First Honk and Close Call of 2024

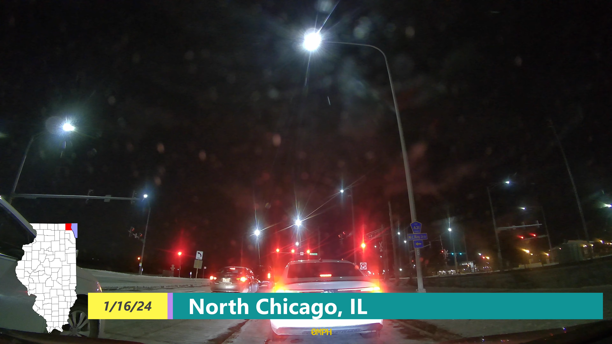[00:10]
oh man where do I begin with this one using your eyes is the most important concept when
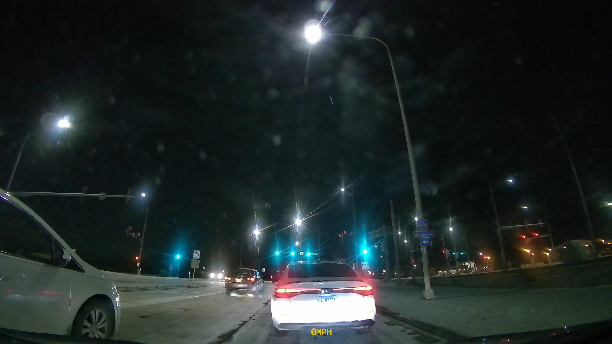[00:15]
driving and this Honda driver while accelerating like a semi
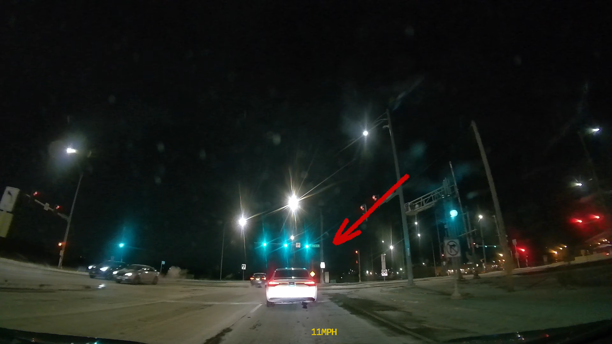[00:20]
as you'll see after the break you do not adequately check if it was safe to change lanes which is required by law while you are driving we have to wisen up on the
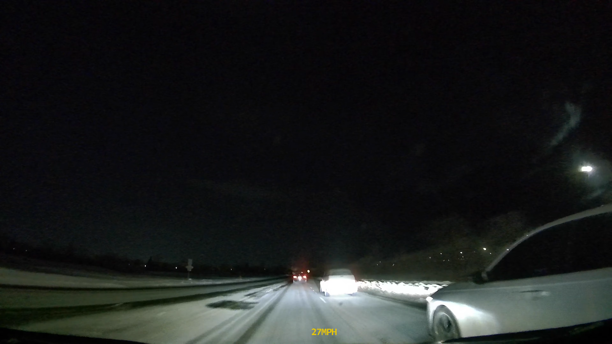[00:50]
roads in here now let's look at the first honks from years past functional illiteracy has landed in 2023 watch what the driver of this Dodge does after driving slow nearly this whole time